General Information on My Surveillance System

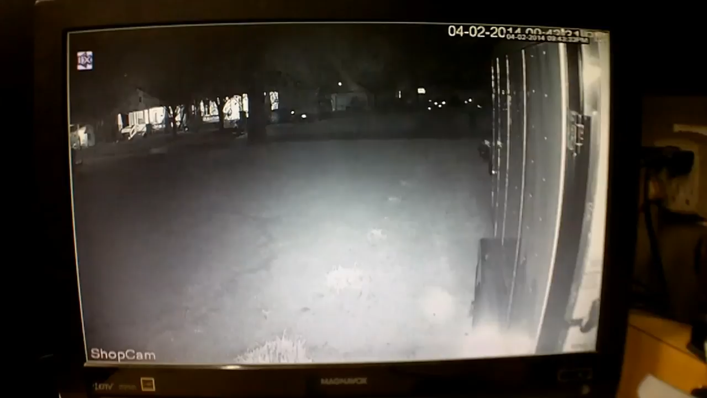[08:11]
i saw the tail end of a cat running down here but i'm not sure how far that is across the road there but you can see i can see quite a great distance and then double click it and put it back in and i can go to this one there's the other side
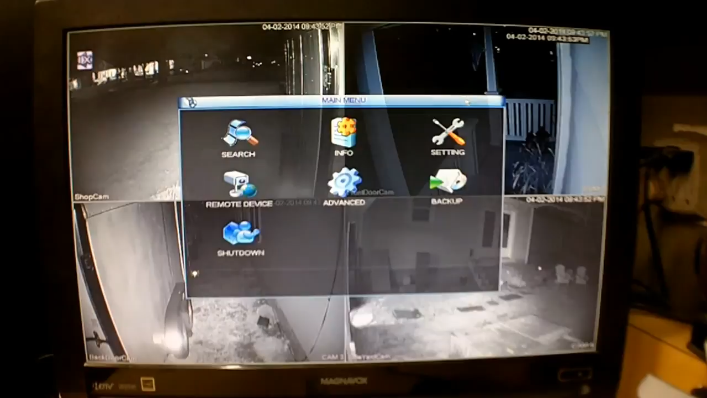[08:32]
and of course the front porch you know etc etc but this thing is pretty cool because i have the tv in my shop here by my computer and i can just glance i can see when somebody's coming up to the door because i'm not here making noise or whatnot i can see if somebody's coming down the drive and now i'm starting to cover the backyard so i can monitor my child but there are some other things in here which are pretty cool
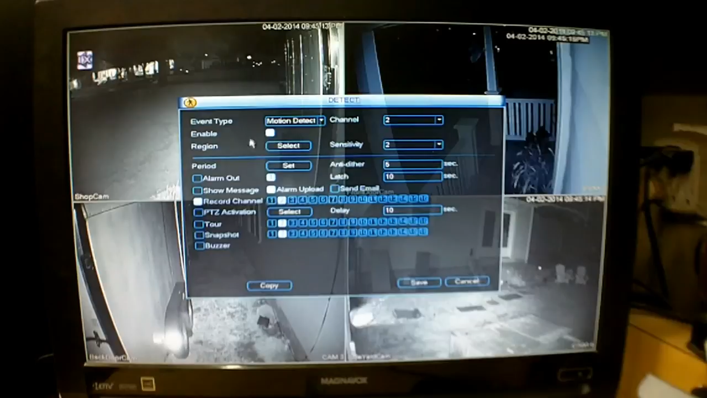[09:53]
so you can see this i've got a lot carved out of this one that won't record
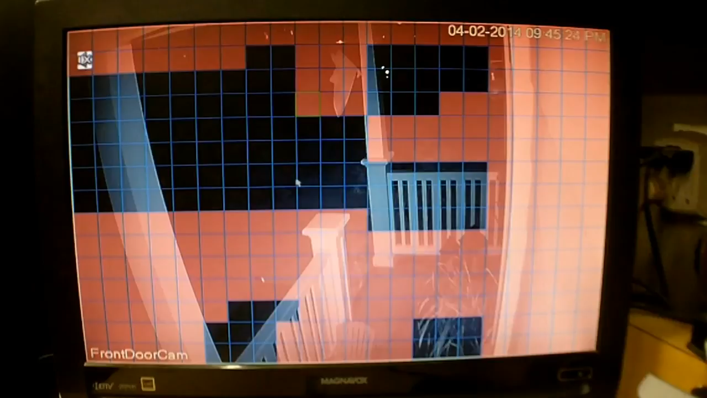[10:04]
and it just goes on and on and on so that way i'm not constantly recording stuff i'm really only seeing when there is some form
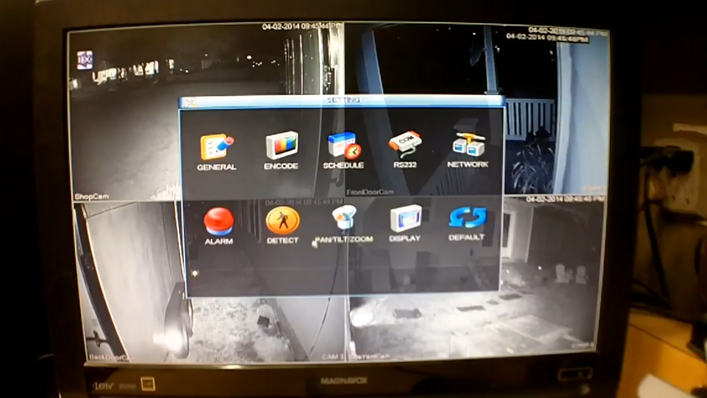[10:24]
of activity which it may be nothing you can also set up alerts when it does do something it will take a snapshot and email it to you it's pretty cool stuff now you don't have to have the nvr like this you can just use one camera and then use your computer and access it through a web page and you know look at look at it that way you can actually record from it as well or you could get an open source program there's one called i spy which i played around with which is pretty cool you can run
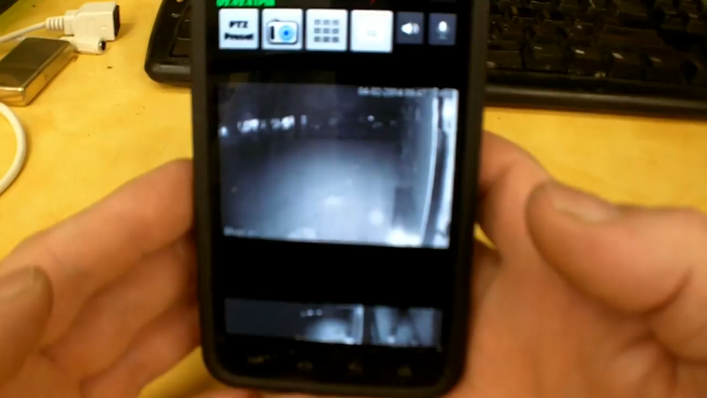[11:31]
at this stage i've only got four cameras so i'm just using the simple view here's another cool thing that i can do with it i've opened up access through my firewall so while while i'm away on my smartphone i'm actually looking at my cameras and i can scroll through all
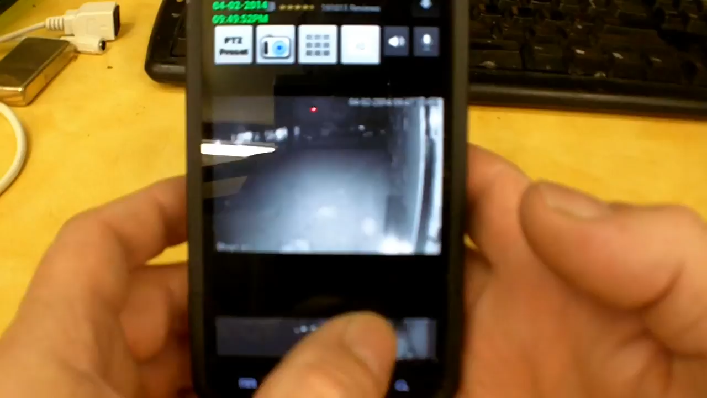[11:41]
my cameras and monitor my home when i'm not even here that was a general overview on my surveillance system there are many